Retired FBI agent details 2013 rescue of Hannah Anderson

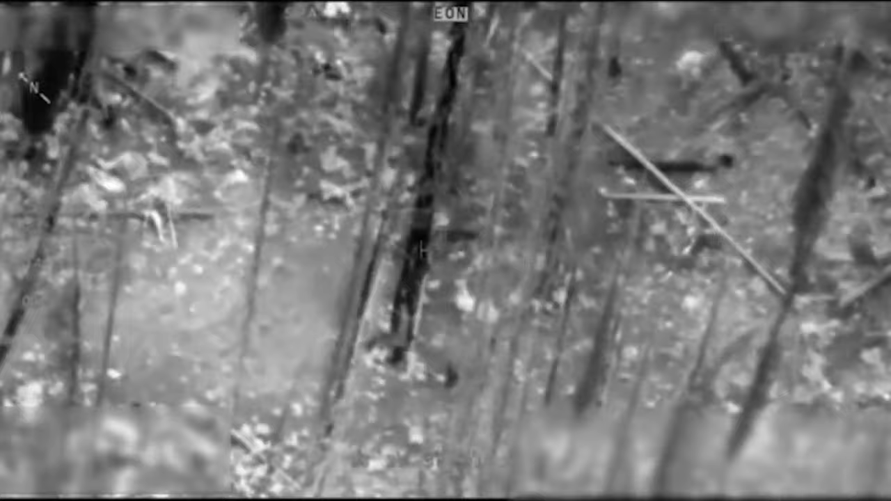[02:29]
In this shot, you can see Hannah waving her arms as if to signal for help. A campfire going in the top right of your screen.